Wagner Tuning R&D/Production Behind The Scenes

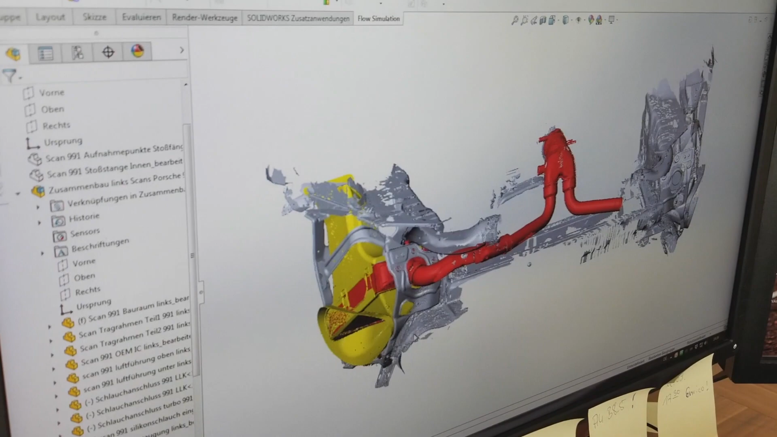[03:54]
And you see here the cloud, for example, from the scan. Right. So, and he's modeling inside in this space, so the down pipe works.